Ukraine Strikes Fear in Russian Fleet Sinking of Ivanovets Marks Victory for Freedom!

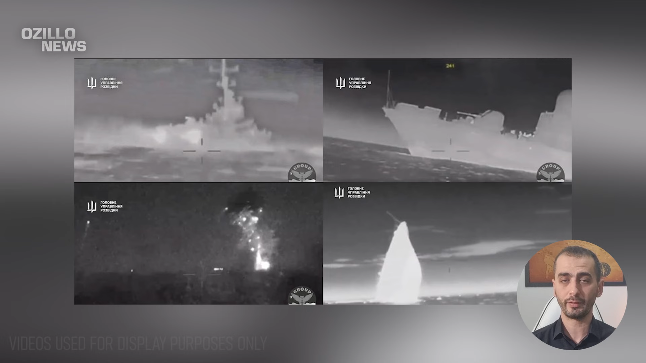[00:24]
In the open source videos shot from various angles, the tactic applied to successfully hit the ship is successful, and the operation ends with a large explosion when the surface unmanned vehicle hits the ship.